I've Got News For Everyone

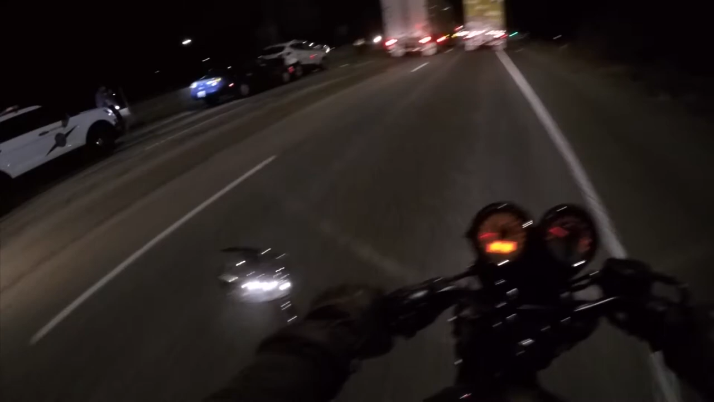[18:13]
I hope everyone's all right. Oh, shit. Fuck. Oh, fuck it. Duck. Fuck all the ducks. Get out of the semi's way.